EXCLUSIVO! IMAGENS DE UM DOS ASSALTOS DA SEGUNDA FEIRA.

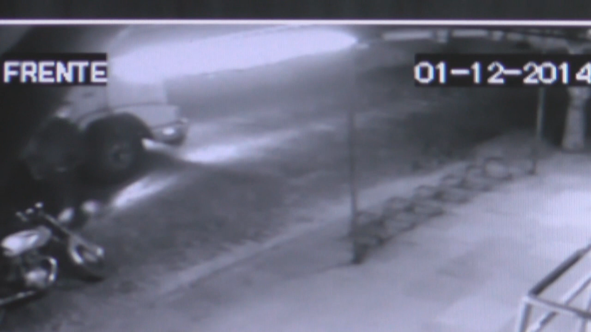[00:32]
segundos De madrugada no meu horário de sair para o Seasa às duas e meia da manhã quando eu tirei o caminhão da garagem para a rua e depois que eu saí tranquei o portão da garagem subi no caminhão aí encostou o motoqueiro do lado, o direito do caminhão já saiu com uma arma em punho gritando me dá a pochete e o dinheiro e veio até o lado do motorista do caminhão e subiu no estribo do caminhão a